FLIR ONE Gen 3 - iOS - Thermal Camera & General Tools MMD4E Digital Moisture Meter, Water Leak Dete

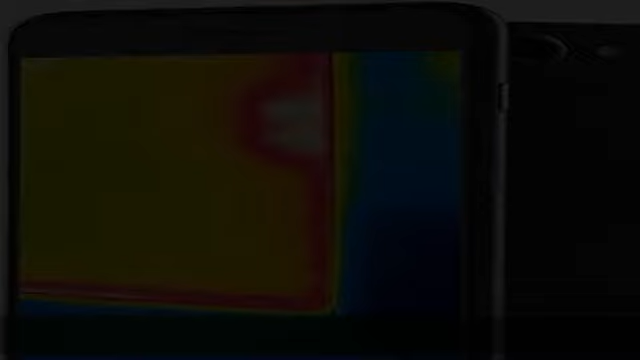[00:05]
Product 1, free FLIR 1 mobile app,
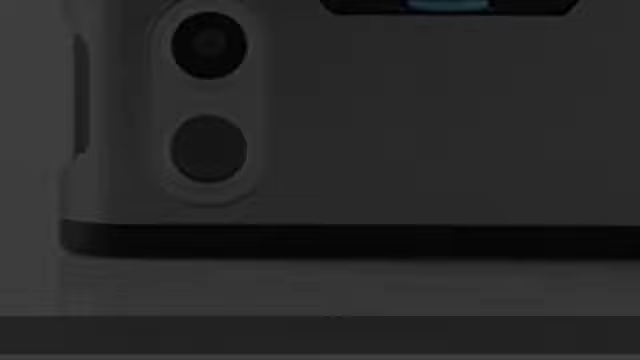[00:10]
recently updated, with exclusive content, real-time professional tips and tricks,
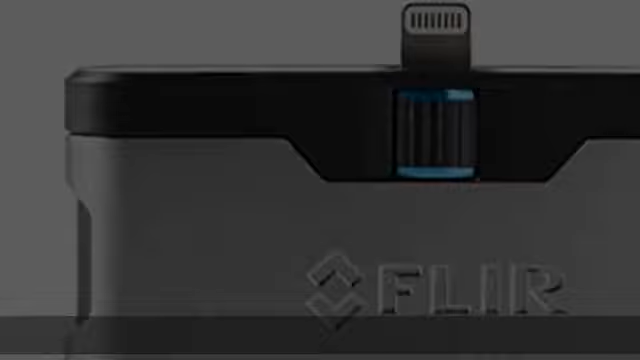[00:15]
multiple spot meters, and easy automated reporting to document your findings. User registration not required. Product 1, FLIR 1 allows you to measure temperature variances.
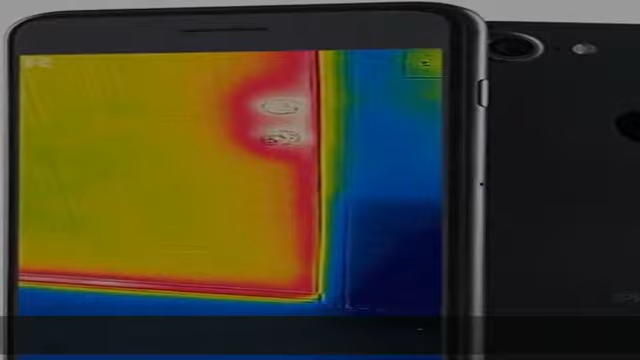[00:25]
Product 1, capture and share thermal images and videos.